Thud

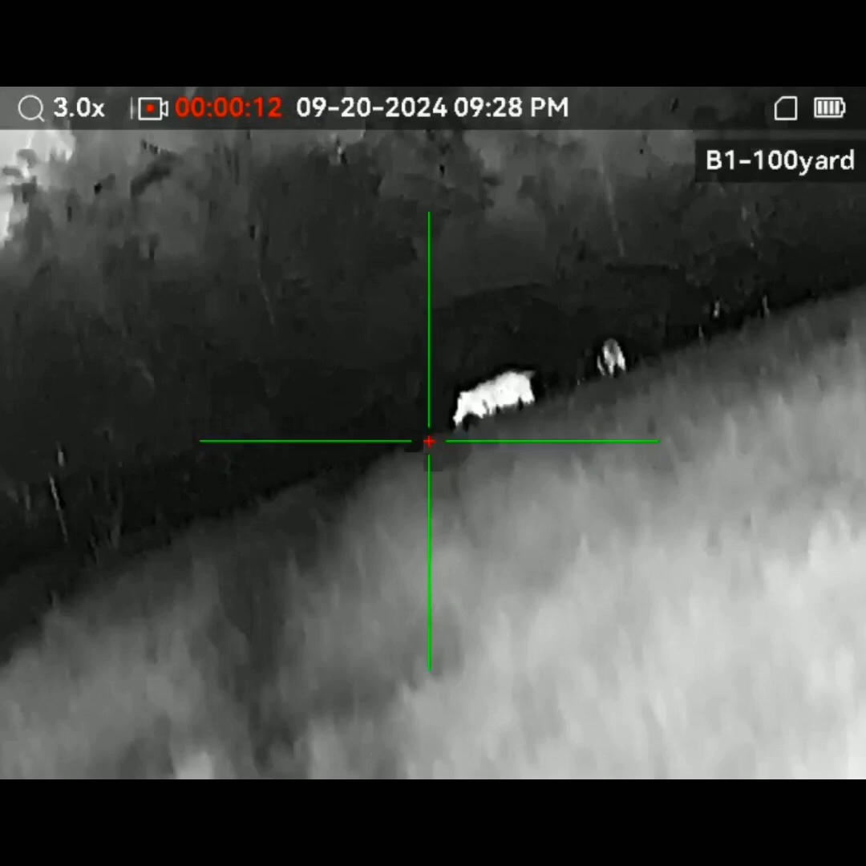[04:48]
I can take this shot right now, but I think I'm going to go for it. How many are there? Just 2.
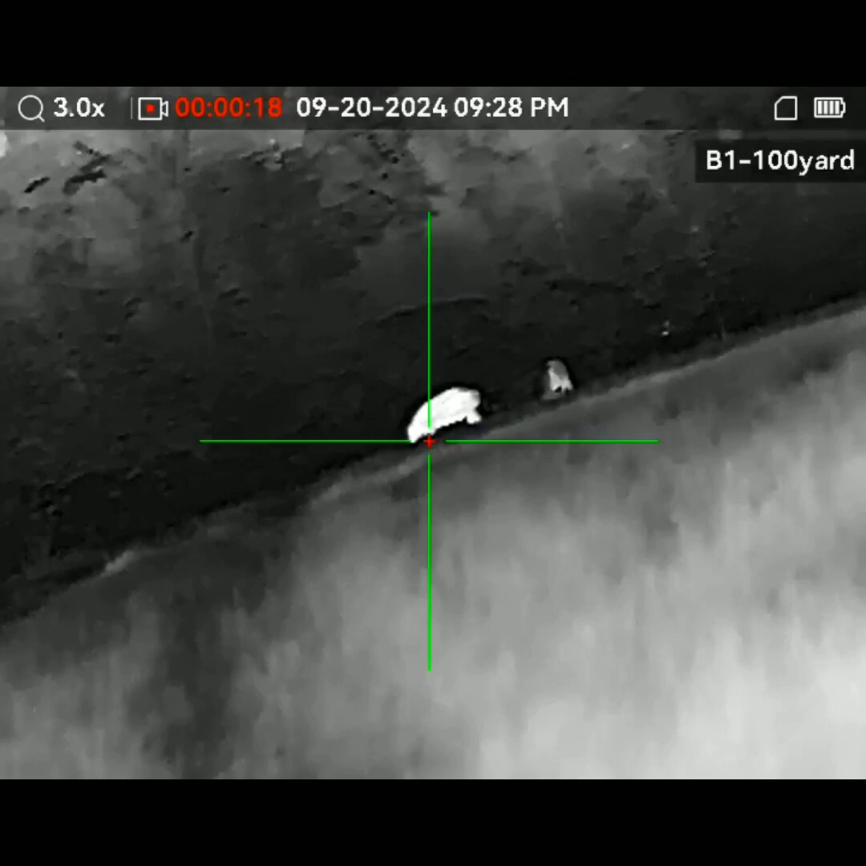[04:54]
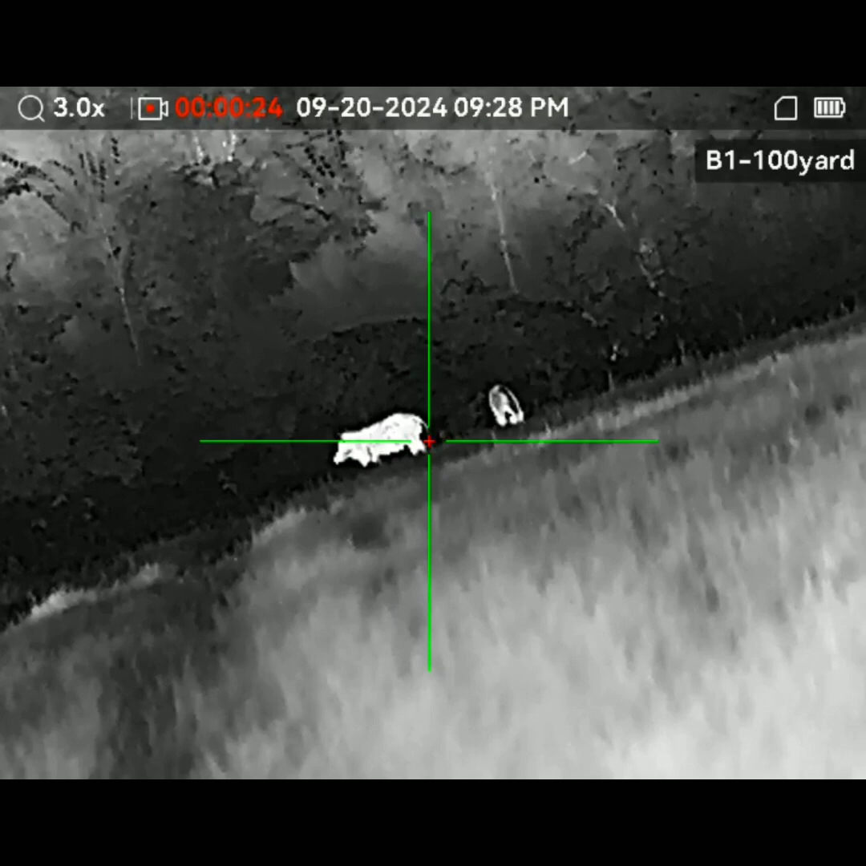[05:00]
I'm going to try him in the head.
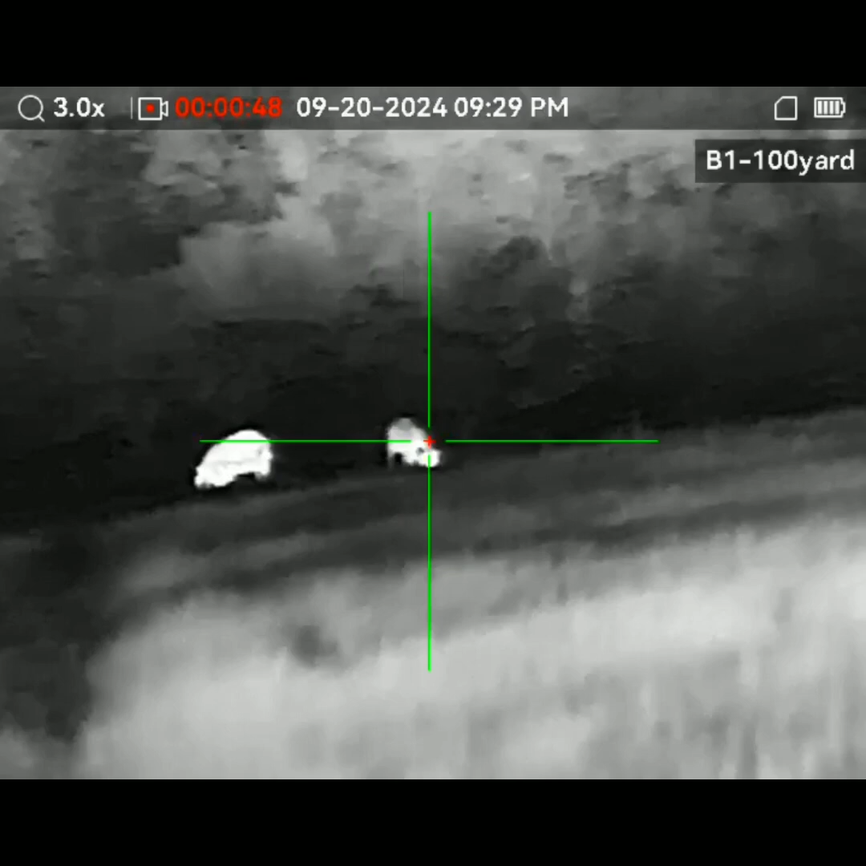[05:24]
this one. I can't get a good shot, though.
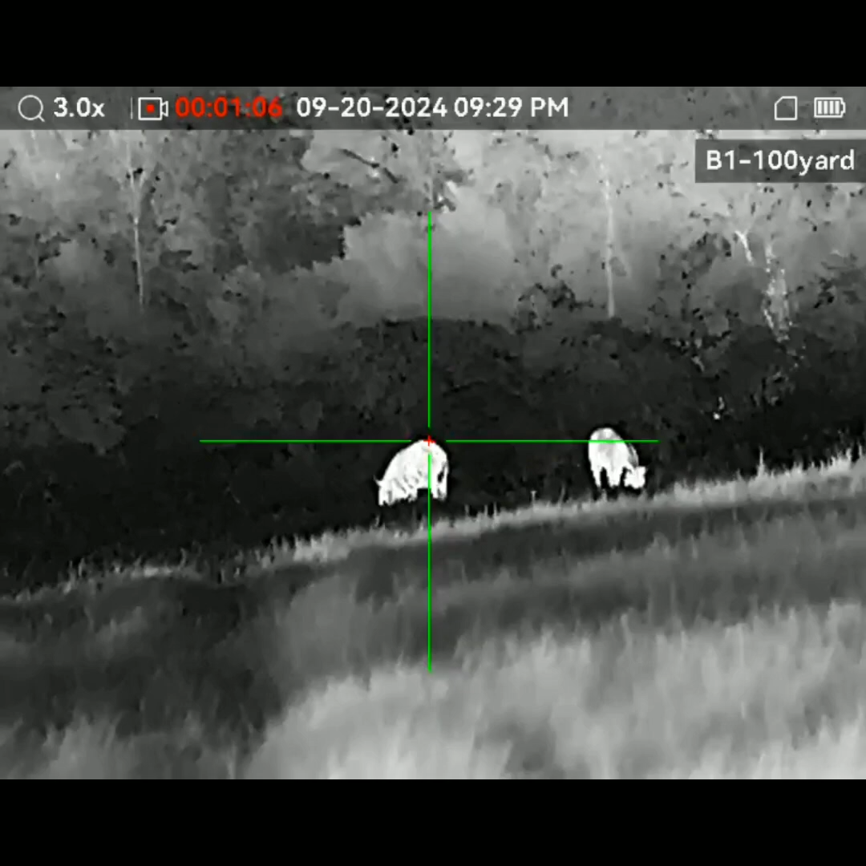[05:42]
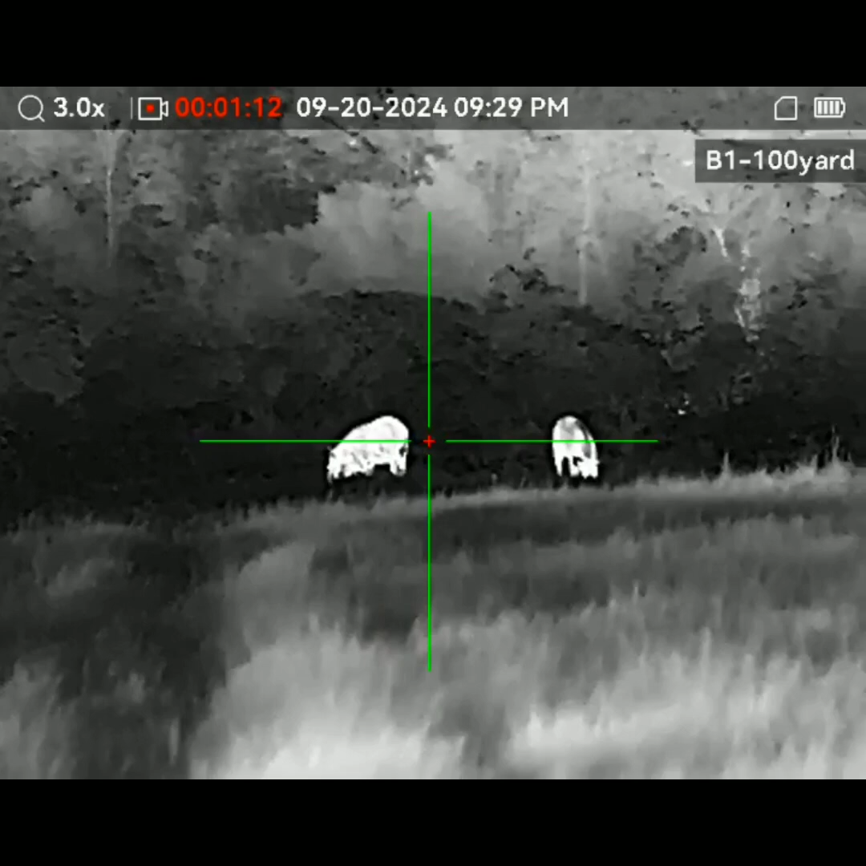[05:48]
I tag him in the head.
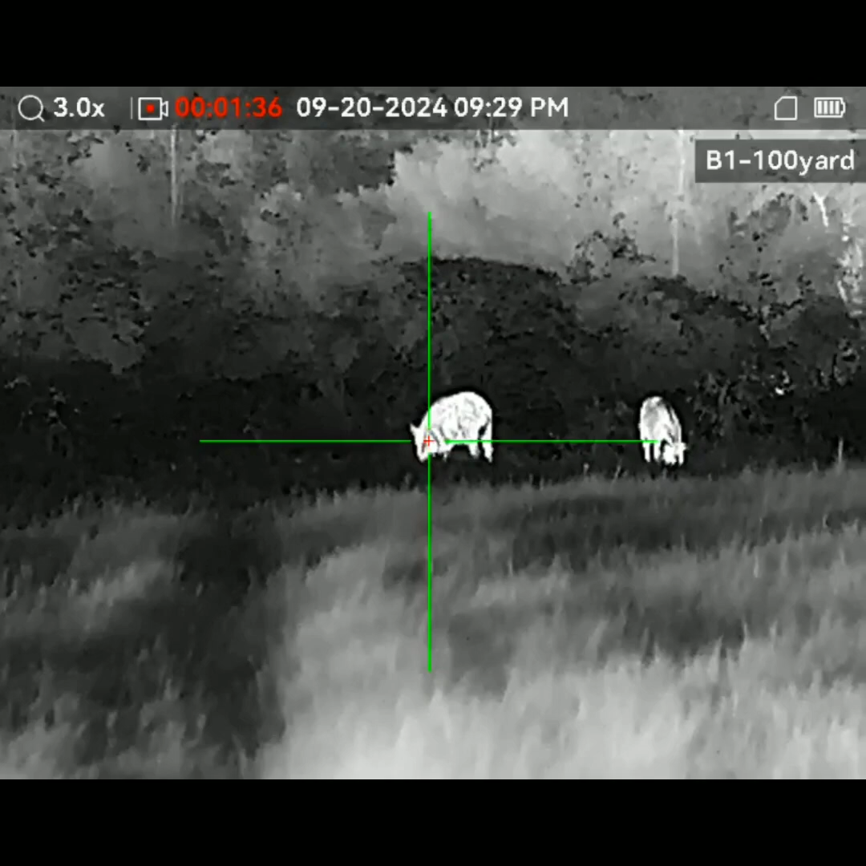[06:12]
Take him out in a second. Shit.